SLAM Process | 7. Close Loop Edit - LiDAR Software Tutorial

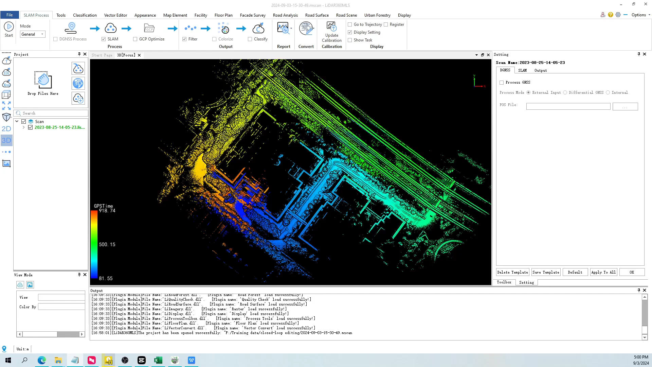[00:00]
If the cumulative error of the data is too large, mismatch may occur.
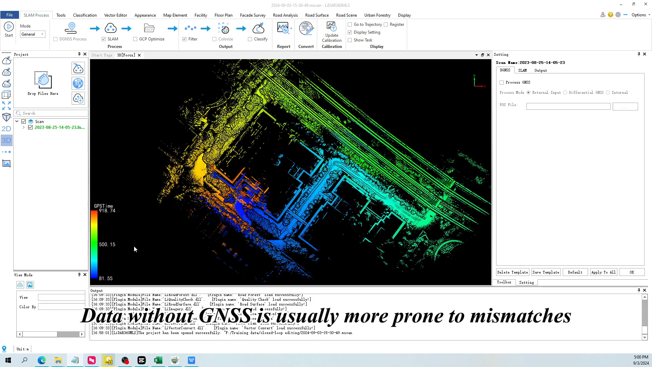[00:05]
Data without GNSS is usually more prone to mismatches. For example, this data is now displayed by time.
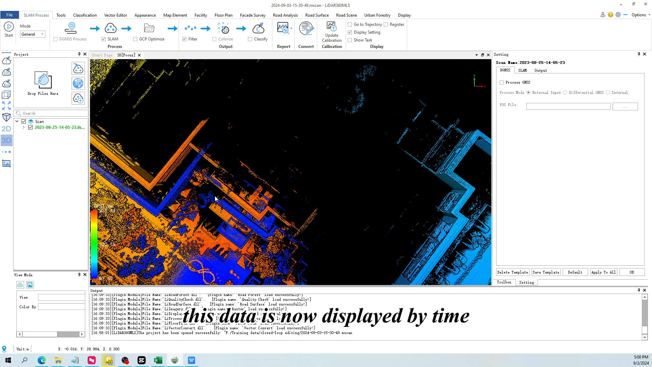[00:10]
You can see at the loop closure point, there is a noticeable mismatch.
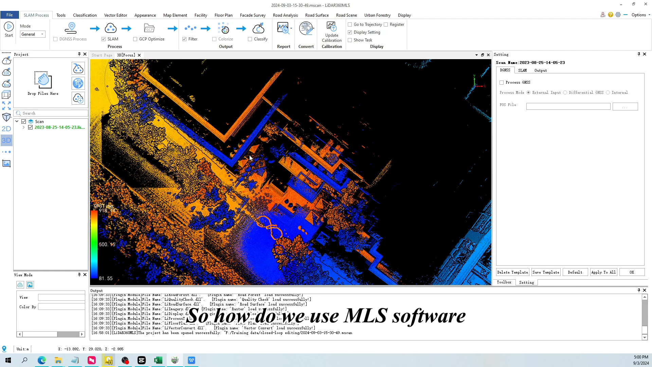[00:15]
So how do we use MLS software to eliminate the mismatch?
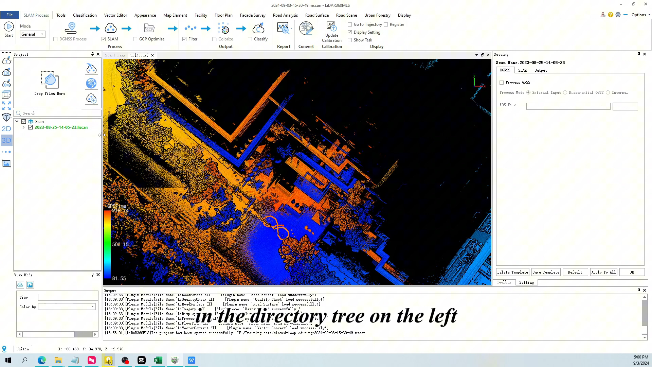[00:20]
First, in the directory tree on the left, right-click on the corresponding calculation task. Then open register.
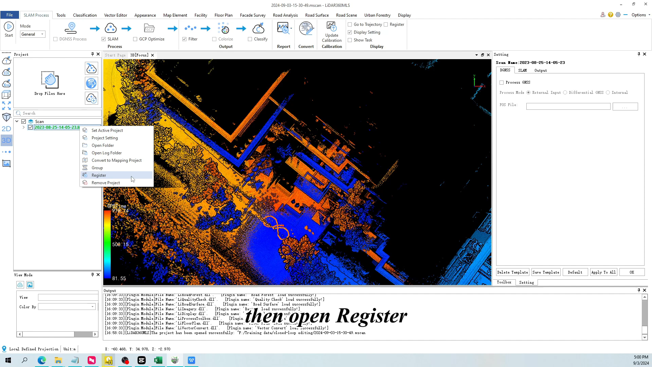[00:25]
At this point, a registration window will pop up on the right. The window contains a link list.
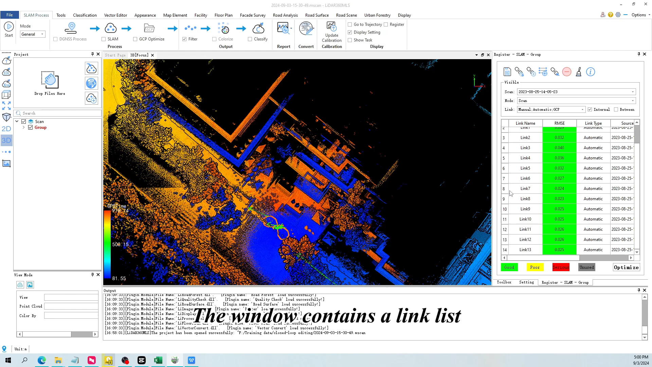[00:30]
The links correspond to the arrows in the data, indicating the loop closure points in the data.
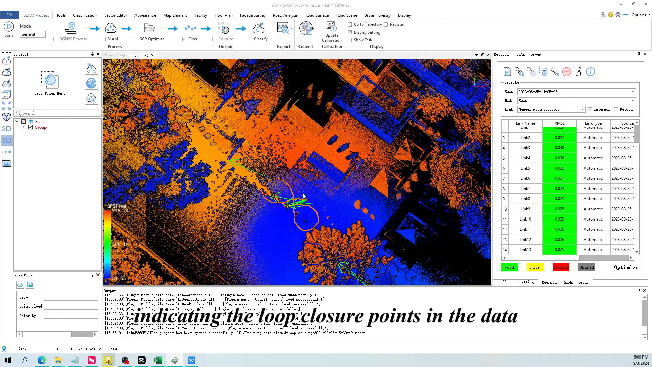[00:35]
For the areas where we want to eliminate mismatch, we can manually create a connection.
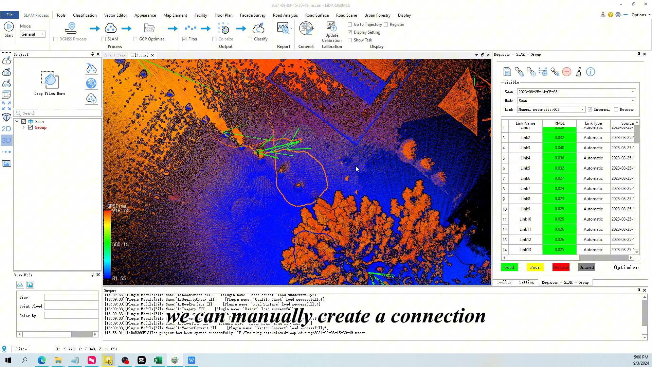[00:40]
Click the add link button. Then select two adjacent segments of the trajectory on the point cloud.
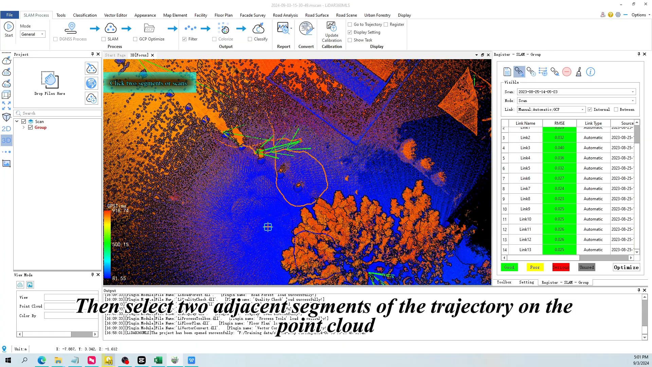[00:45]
There needs to be point cloud overlap between the two trajectories.
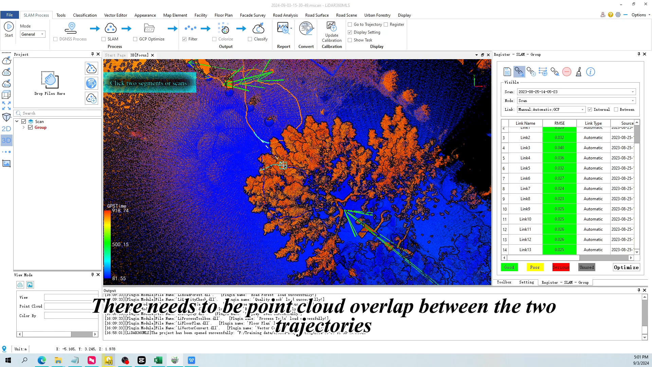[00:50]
This facilitates our loop closure registration operation.
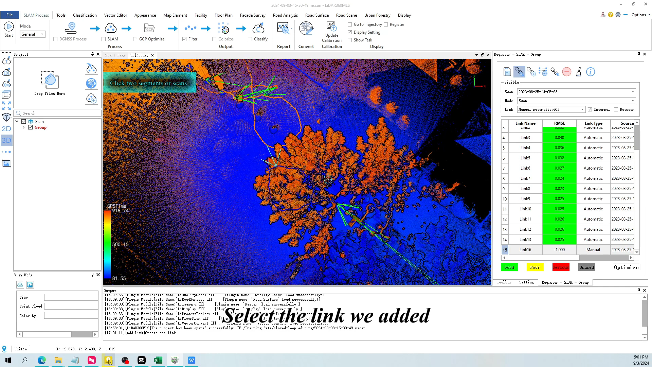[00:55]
Select the link we added. Click the manual registration button.
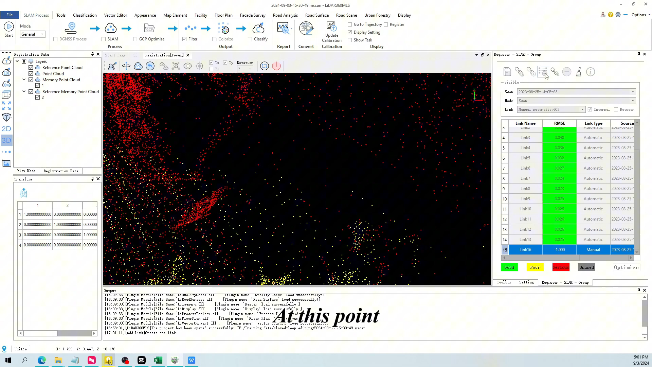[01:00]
At this point, the registration window will have red and yellow point clouds. This is what we just selected.
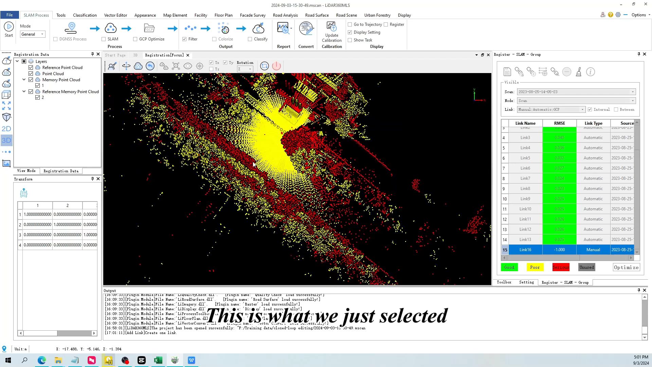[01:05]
The point clouds of the two trajectory segments. Click memory point cloud rotation and translation.
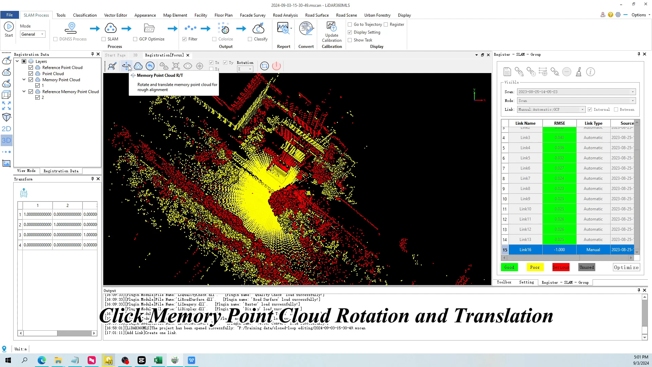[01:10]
You can perform registration by rotating and translating. To align the point cloud.
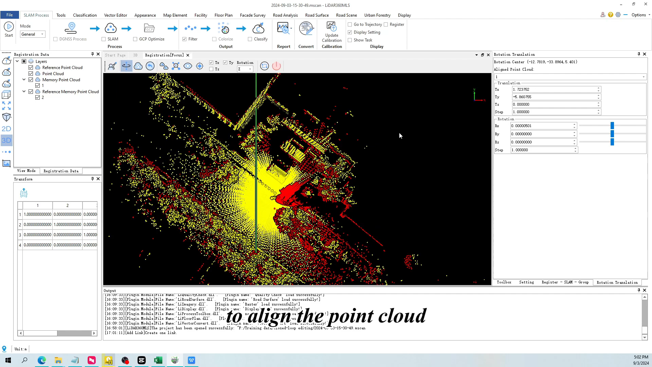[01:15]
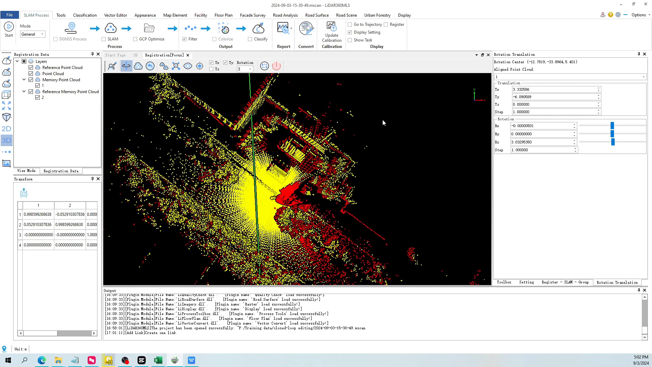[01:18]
You can adjust different perspectives on the left side.
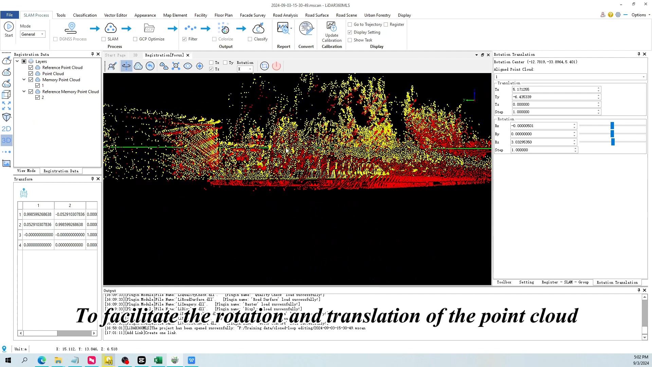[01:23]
To facilitate the rotation and translation of the point cloud. You can also adjust the step size on the right side.
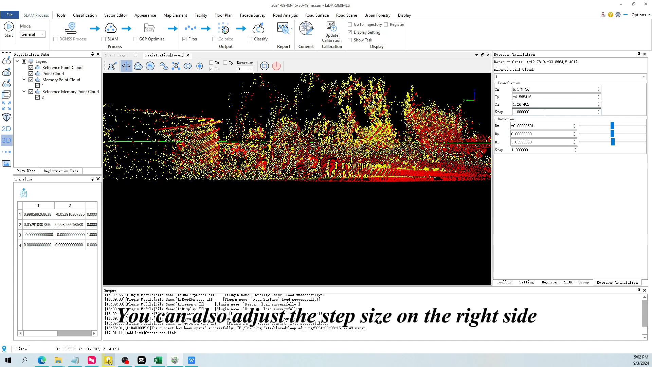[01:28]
To perform registration on the point cloud.
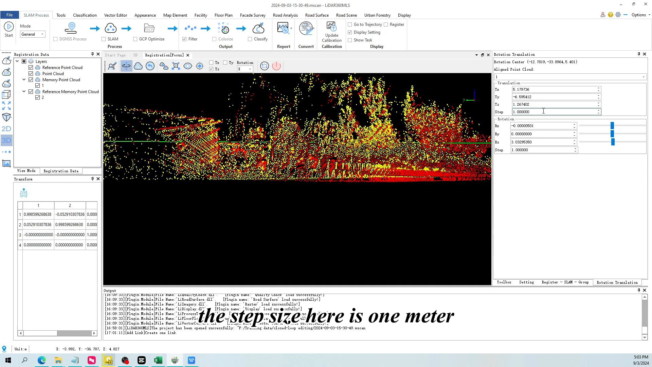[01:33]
For example, the step size here is one meter. Then we click the up and down arrows on this z-axis.
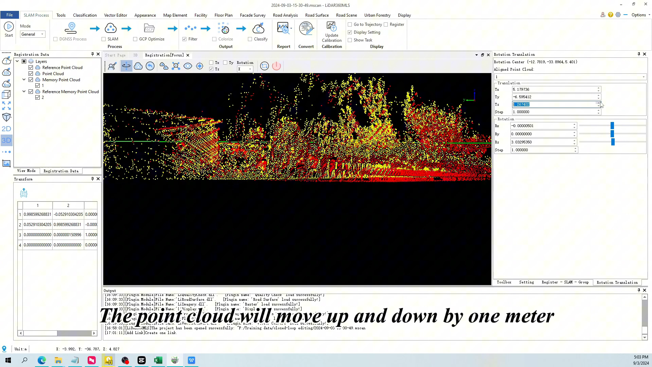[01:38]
The point cloud will move up and down by one meter. Then return to the top view.
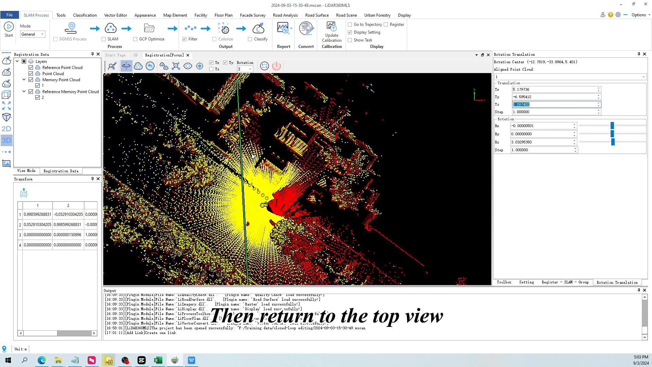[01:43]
Click the view button. It allows us to view from different angles.